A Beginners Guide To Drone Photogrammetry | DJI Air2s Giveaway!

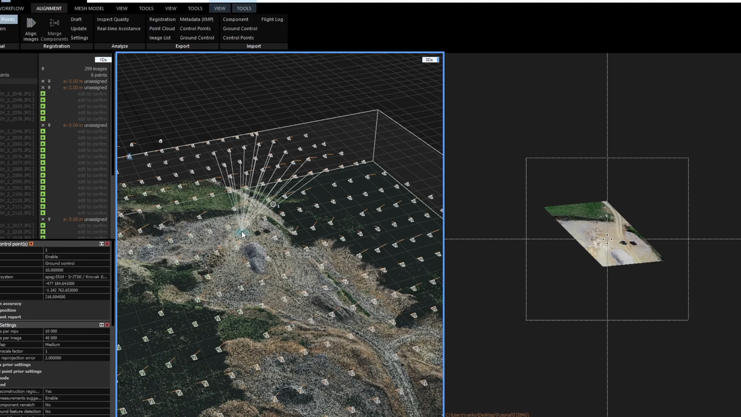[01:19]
Photogrammetry in itself is just a ton of photos being stitched together to create 2D and 3D models.
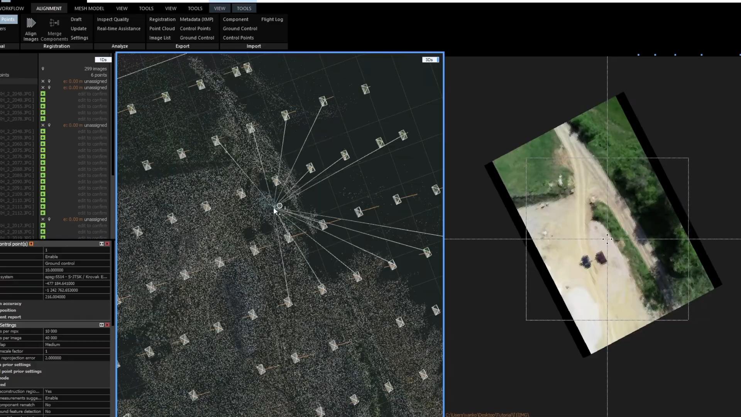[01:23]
These 2D and 3D models are being used all over the world for many different applications.
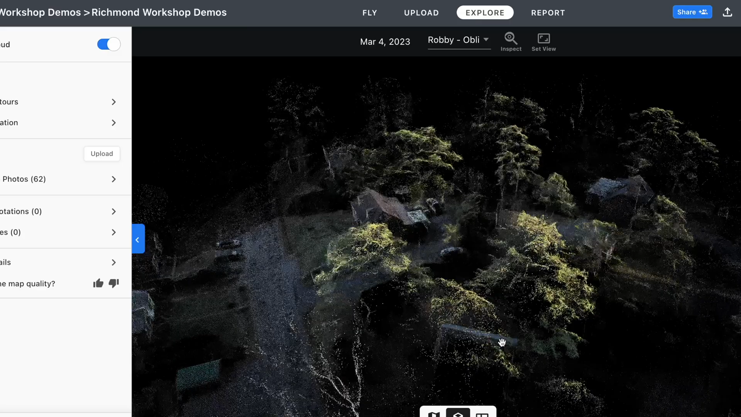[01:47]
The software then analyzes the overlapping images and creates a point cloud, which is a collection of data points that define the shape of an object.
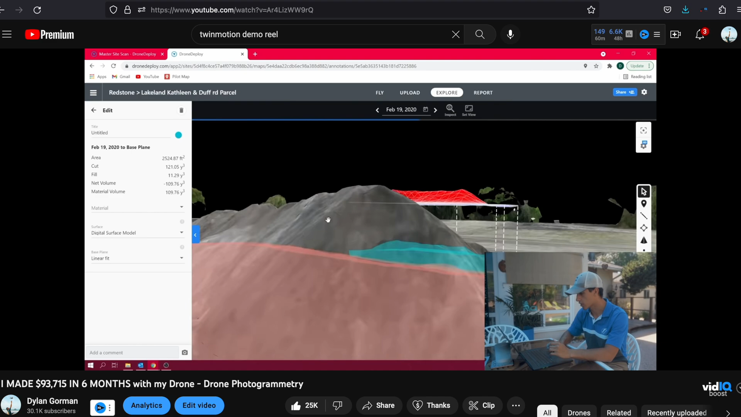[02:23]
You can check out that video right here where I talk a little bit more in depth about it.